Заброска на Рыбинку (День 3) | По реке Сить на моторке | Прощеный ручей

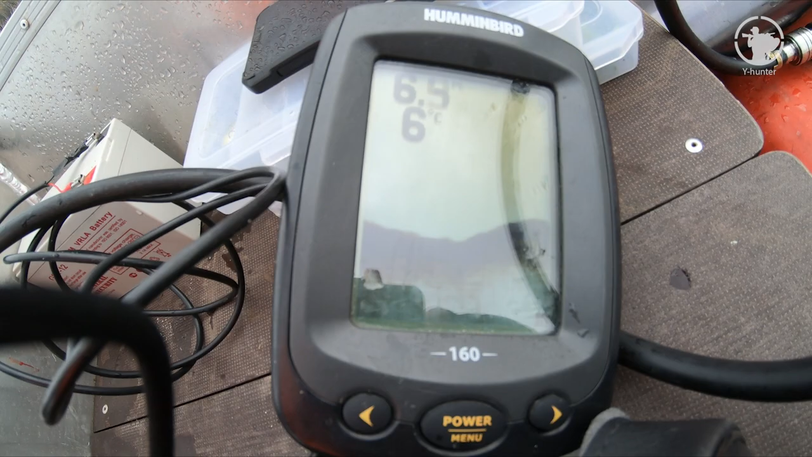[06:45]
Здесь интересное такое место, вот прям рыбное, я бы сказал.
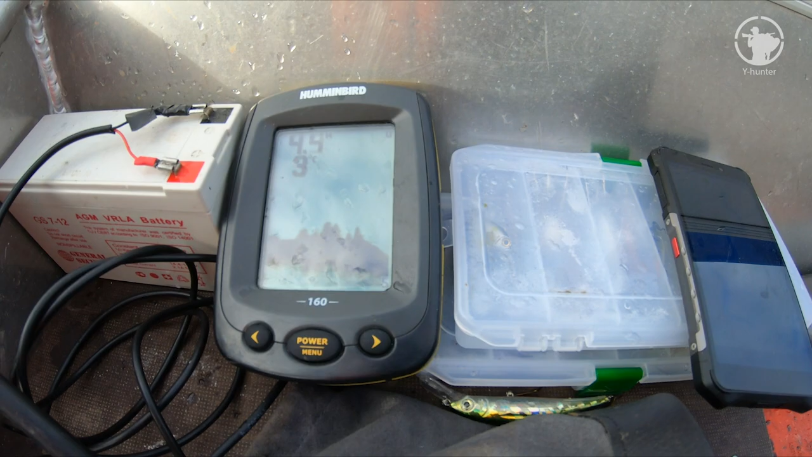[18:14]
Вот, прям хорошая яма. Рыбу не показывает, но прям яма такая 4,5, вот она.